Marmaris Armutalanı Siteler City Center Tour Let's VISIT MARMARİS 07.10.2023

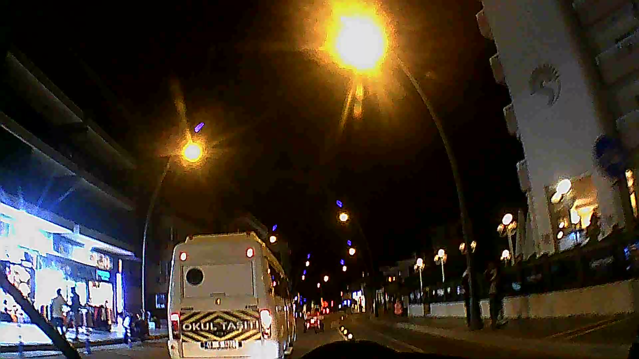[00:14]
That's the kind of thing you see through your front vision.
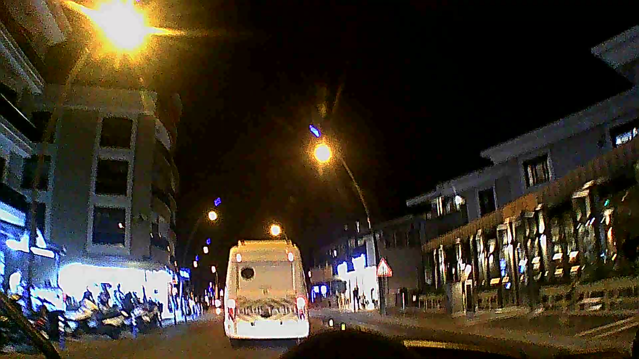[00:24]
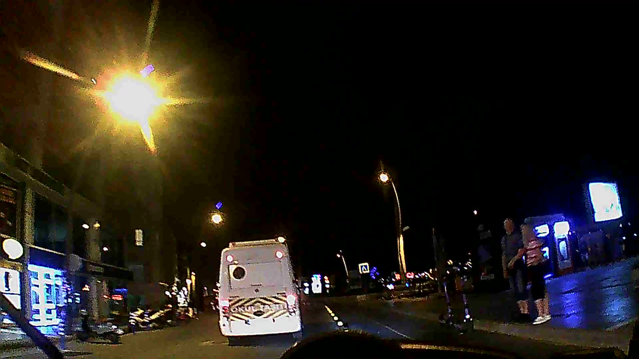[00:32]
Biraz zor gibi arkamızda gidiyor. Bir fren yapsan güm diye gidecek ya.
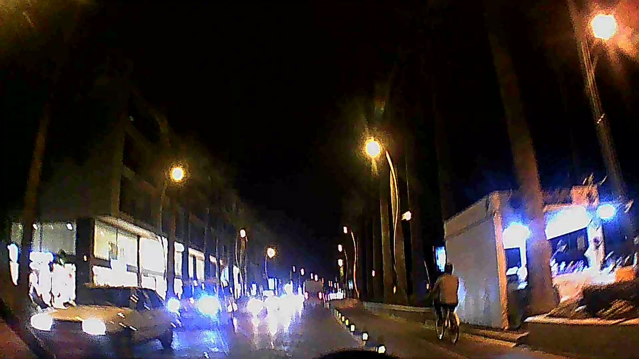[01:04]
Son 1500 metre mesafemiz var. Araban trafik yoluna bakar mısınız? Kocaman yol var aslında, var ya. Yani bir tanesi akıllı davransa, sorry. Arabalardan göremeyiz. Bir tanesi akıllı davransa oradan geçse geçebilir normalde. Hepsi arka arkaya ip gibi dizilmişler.
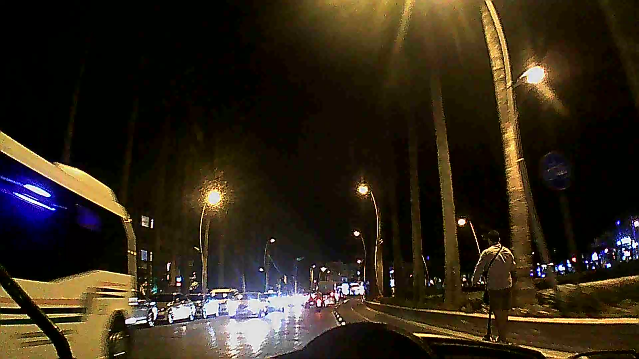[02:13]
Evet arkadaşlar, Marmaris merkeze geldik. Şöyle bir son kez bir yolu geçelim. Ardından